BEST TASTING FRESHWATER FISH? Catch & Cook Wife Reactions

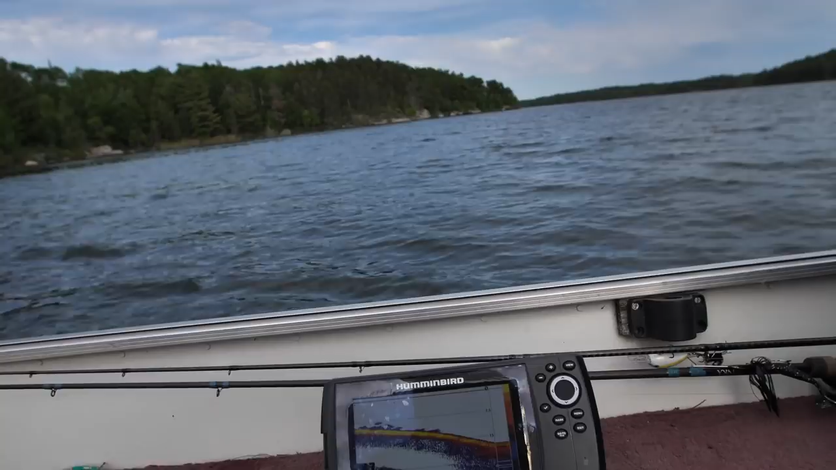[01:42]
Coming up, coming up. This is the edge of the grass right here.